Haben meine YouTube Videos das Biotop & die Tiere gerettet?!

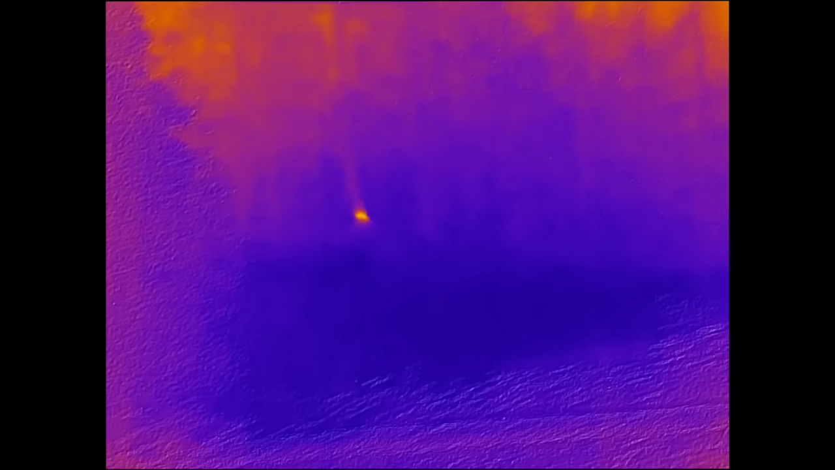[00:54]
Leute, wir haben Wildschwein bei uns im Lager.
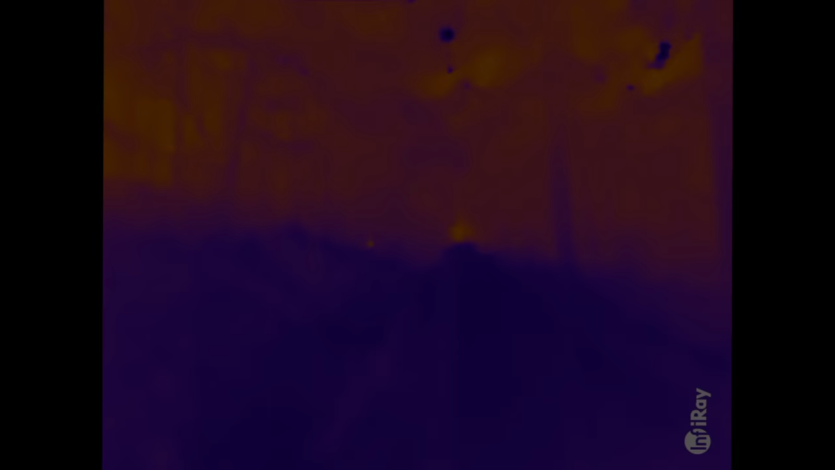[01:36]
Man hört sogar, gell? Das ist ein Wildschwein.
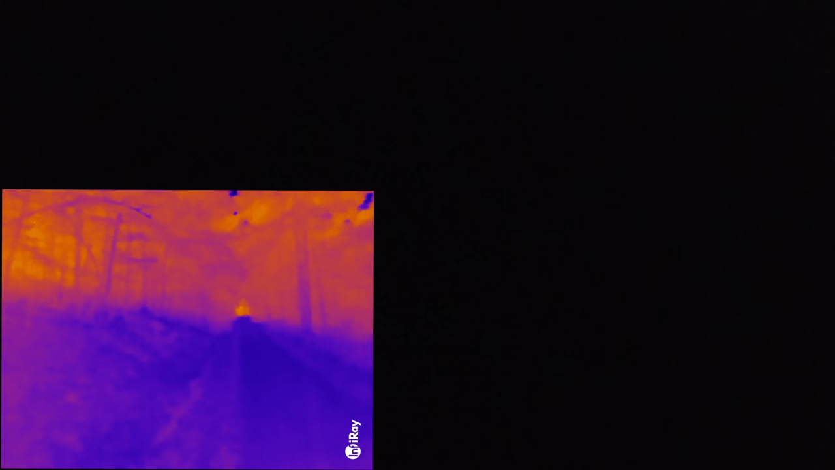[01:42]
Leute, wir haben ein Wildschwein gesichtet. Das kommt jetzt auf uns zu. Da ist es. Oh, ist das ein Wildschwein?
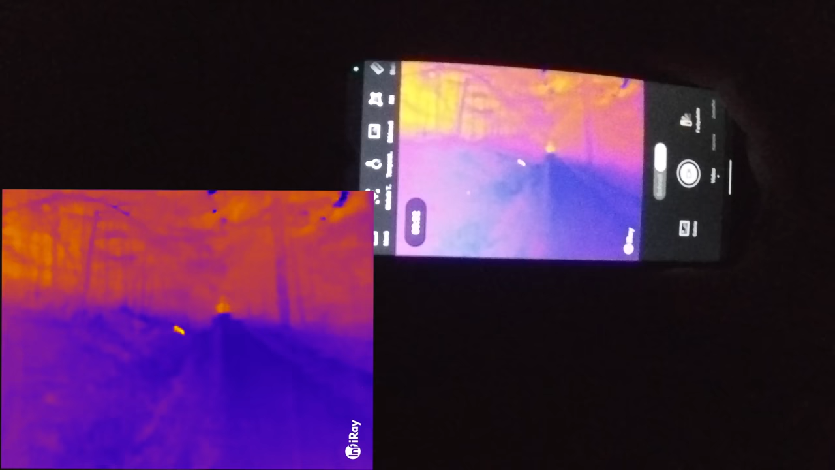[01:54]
Das ist ein Wildschwein, oder? Siehst du das mit der Nachtsichtkamera? Ja. Ja. Ist safe ein Wildschwein, auf jeden Fall. Krass. Krass, Mann.
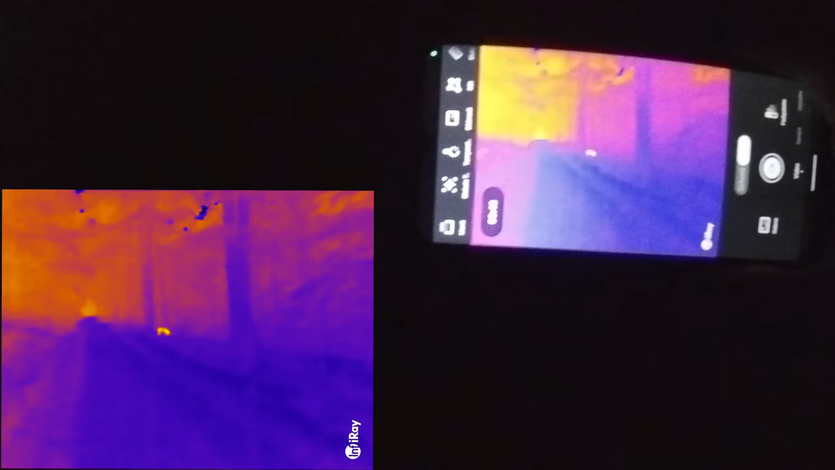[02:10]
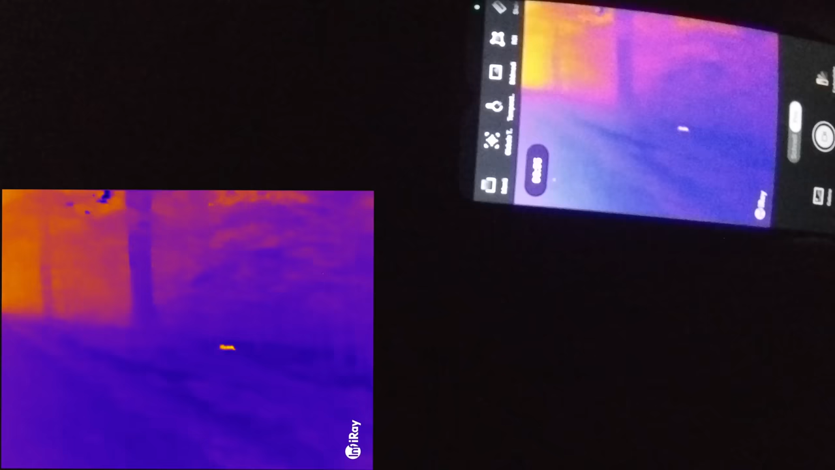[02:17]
Oh, Matt. Wie geil ist das denn?
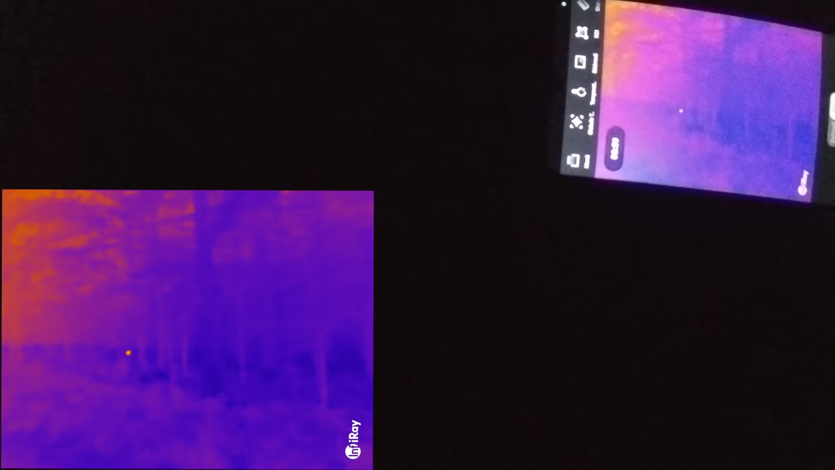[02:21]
Wie weit war das jetzt weg? 10 Meter?
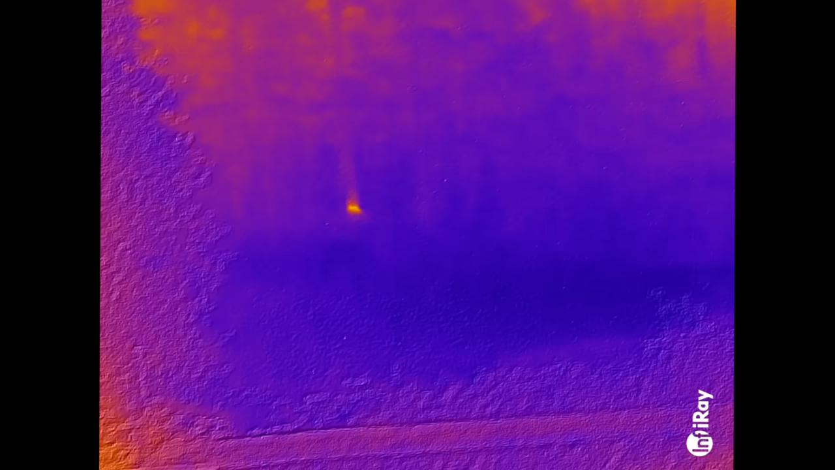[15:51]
Leuchten richtig. Ja, löscht mal. Wir stehen genau gegenüber von unserem Lager und da ist irgendwas direkt. Da oben.
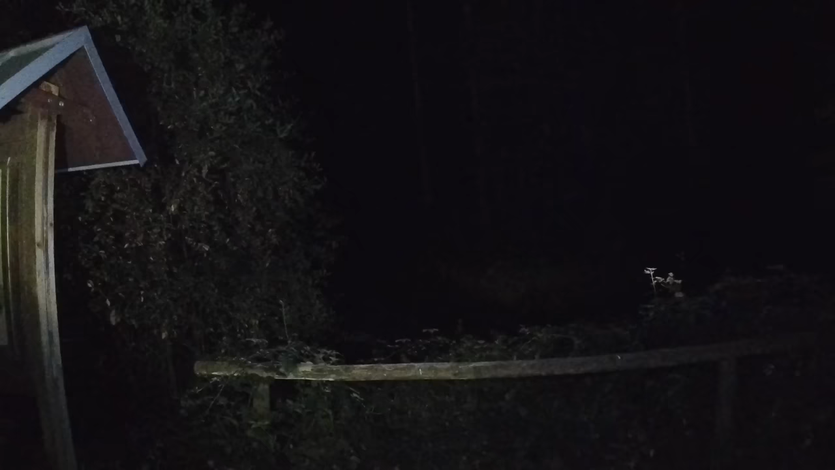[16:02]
Wo? Mach mal aus, dann können wir wieder besser filmen. Mach mal Lampe aus.
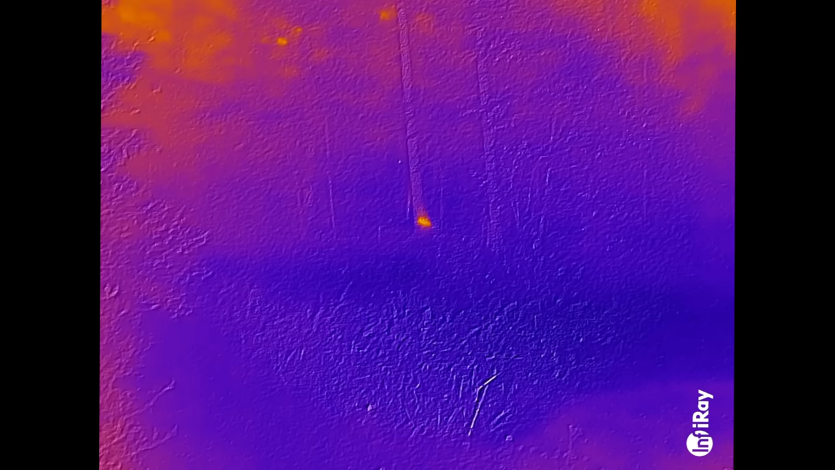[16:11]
Oder ist das. Ist das das Zelt? Das Zelt ist doch hier.
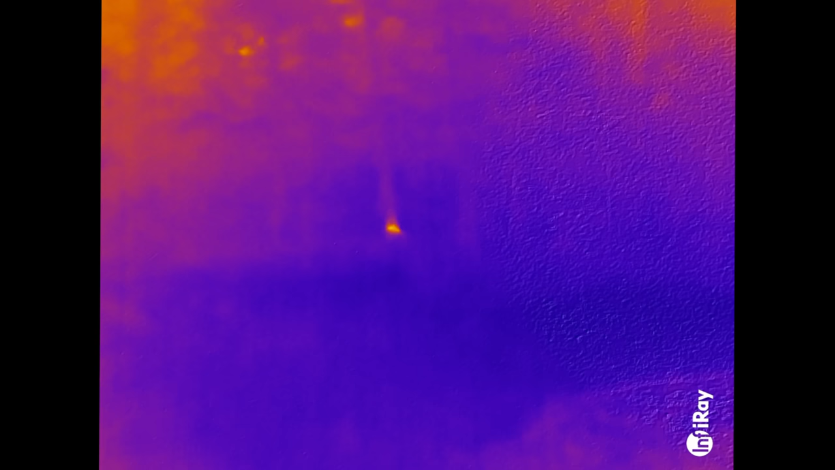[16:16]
Das Zelt ist doch da. Ja, aber was leuchtet denn da? Nee. Nee, da. Das ist der Ameisenhaufen, Mann. Nein. Das ist der Ameisenhaufen, der da leuchtet. Der gibt ja auch Wärme ab. Ach, hör auf. Ja, das ist der an dem Baum, der Ameisenhaufen. Krass, okay. Aber geil. Ich dachte gerade echt, ey, wir haben Wildschwein im Lager.
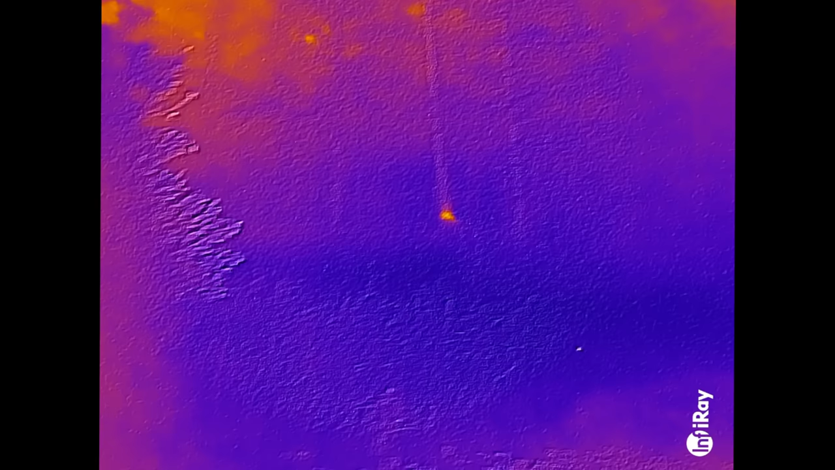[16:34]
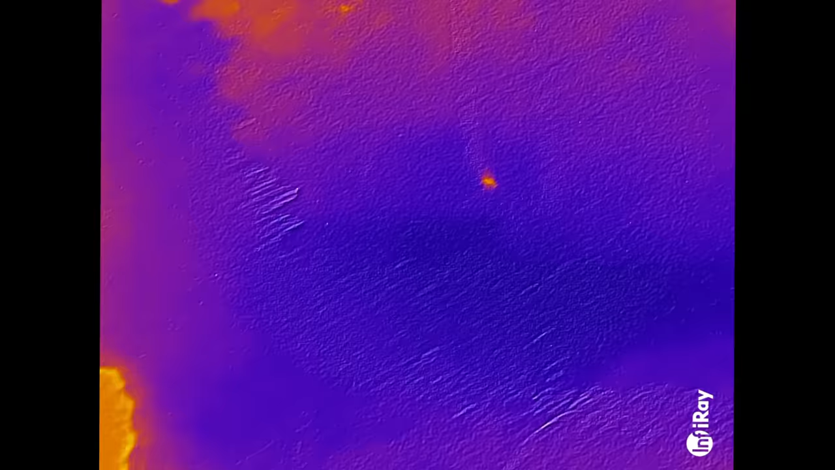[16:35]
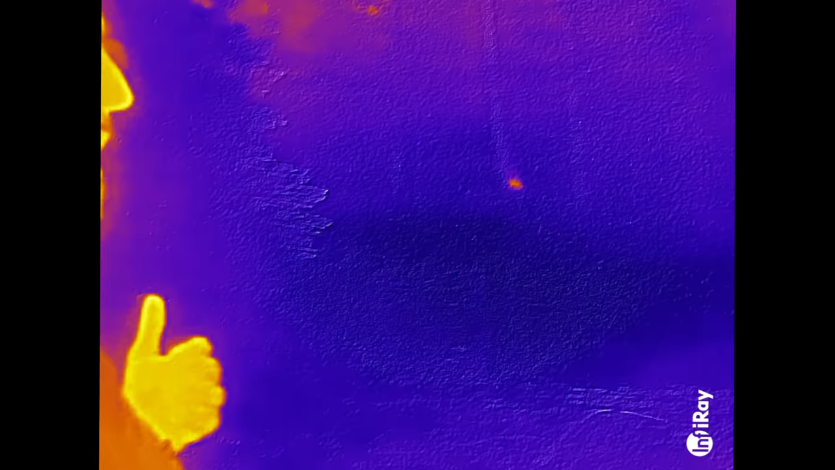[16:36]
Ey, da gehen wir gleich mal hin und filmen den Ameisenhaufen.
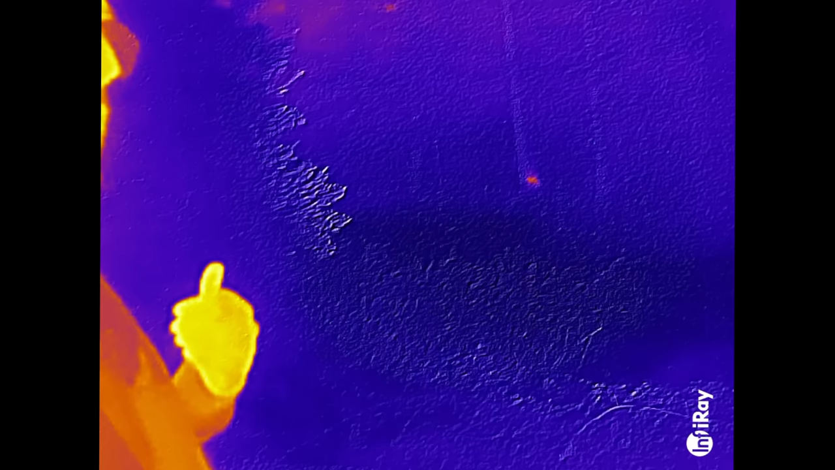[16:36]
Das kann doch gar nicht sein, dass er so...
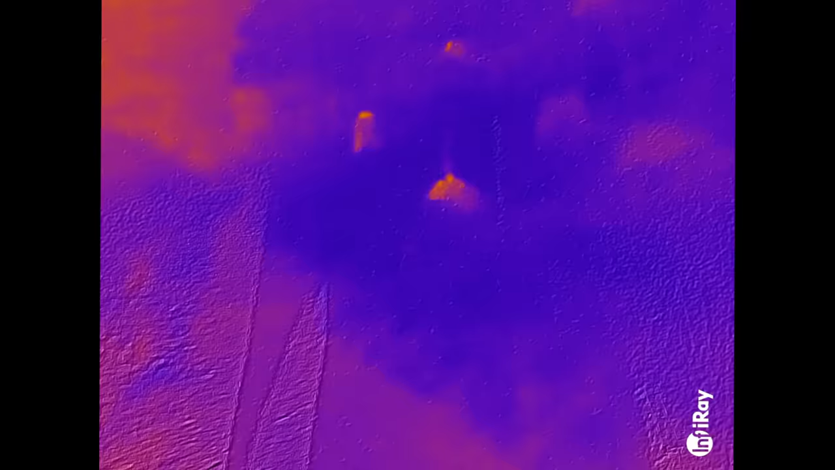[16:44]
Guck mal, hier ist nämlich der nächste Ameisenhaufen. Passt mal auf. Hier ist der nächste Ameisenhaufen.
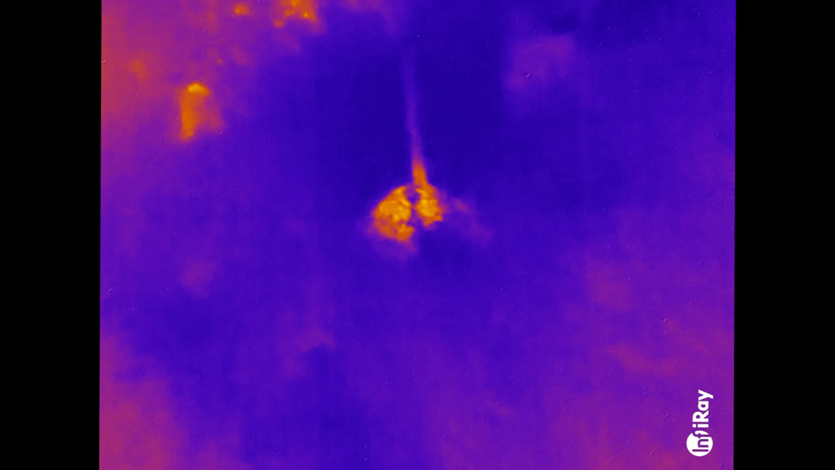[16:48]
Das sieht aus, wie als würde das hier brennen.
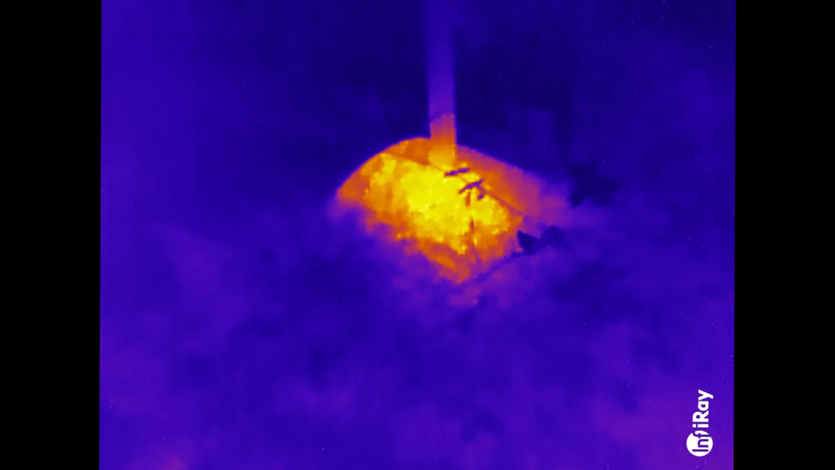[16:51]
Boah, was? Ja, das ist ein Ameisenhaufen. Geil.